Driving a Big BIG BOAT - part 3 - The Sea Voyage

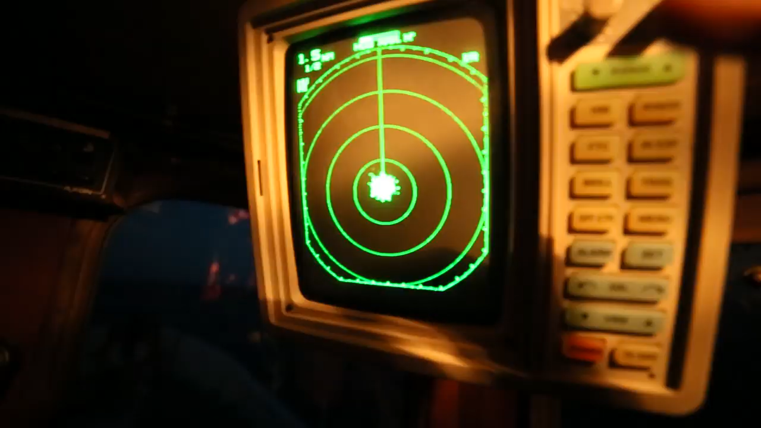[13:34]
And then we go to 3 miles,
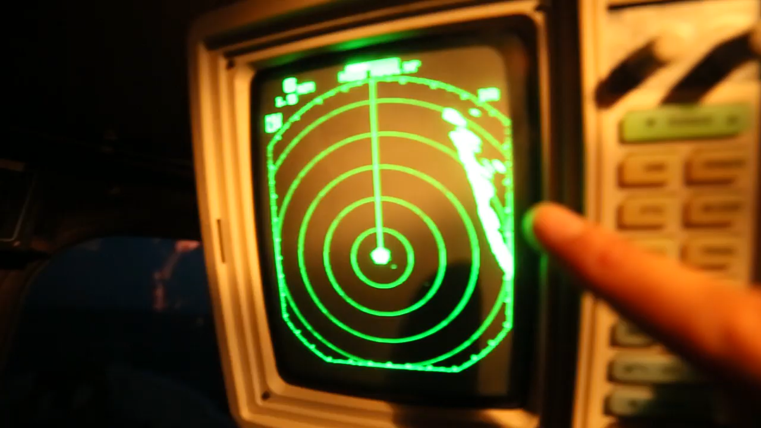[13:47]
So there's a boat at roughly 6 miles.